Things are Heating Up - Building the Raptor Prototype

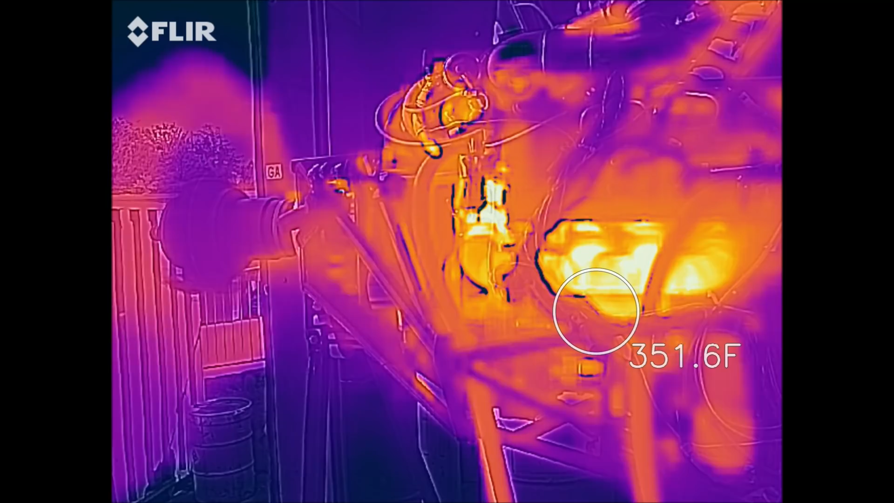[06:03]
On screen: spot 351.6°F
set the scale to static there and this is time-lapse as well so it really doesn't show much